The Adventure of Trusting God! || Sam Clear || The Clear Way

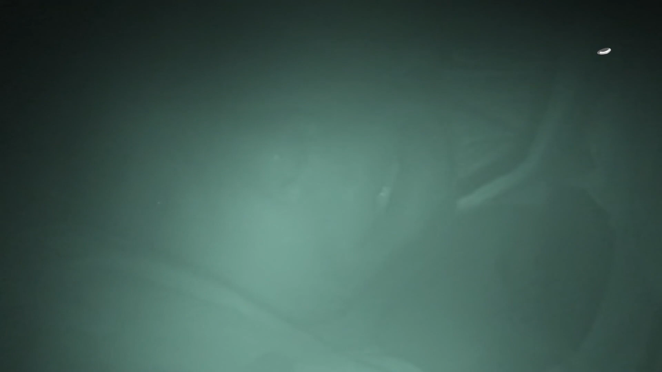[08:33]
to the point where I'm going to have some breakfast and hit the road again.
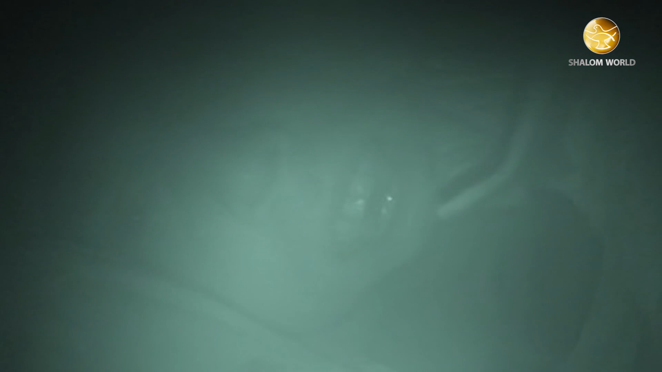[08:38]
The camera's struggling because the lens is fogging up because of the temperature.
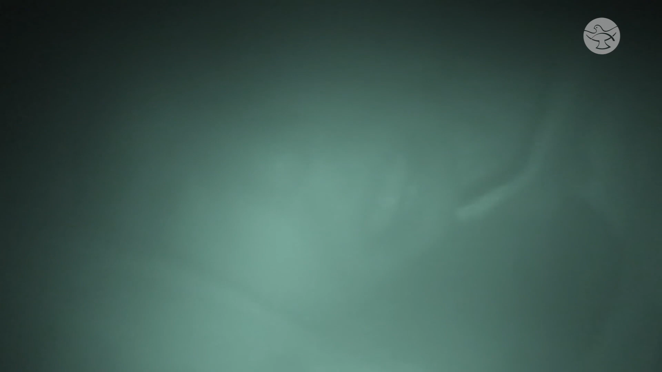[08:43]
Now, the outside of my tent is iced over,